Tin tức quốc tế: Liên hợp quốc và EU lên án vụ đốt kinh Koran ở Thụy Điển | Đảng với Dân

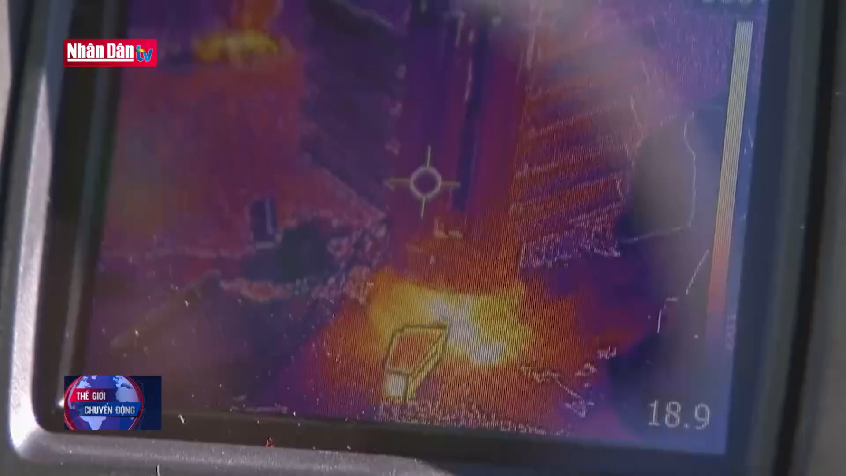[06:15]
Nhiệt kế hồng ngoại cho thấy nhiệt độ bề mặt là từ 33 đến 37 độ C,